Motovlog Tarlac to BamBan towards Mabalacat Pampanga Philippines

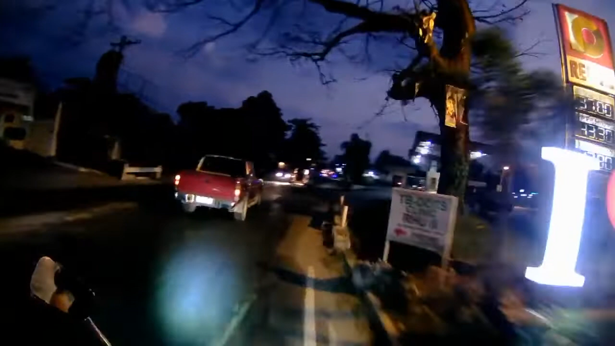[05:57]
The Bamban bridge is under reconstruction. So they stopped all traffic.
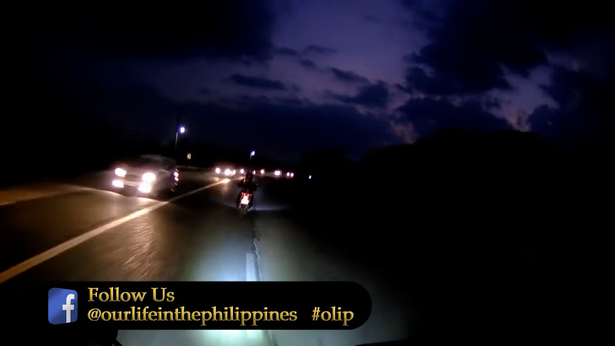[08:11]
And it has been a nice ride. We are coming up on the, I think it's called the Tarlac Bambon Bridge. It's right there at the boundary between Mabalakat and Tarlac Boundary.
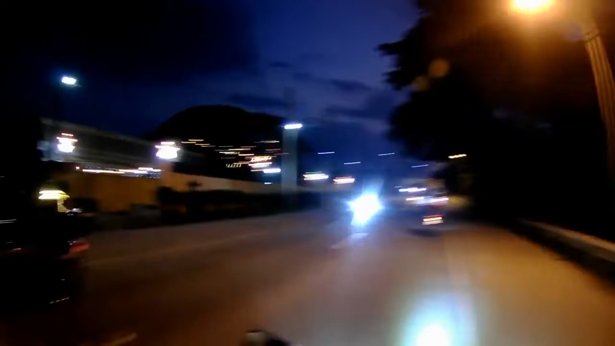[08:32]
And we are coming up on that here right now. Yeah.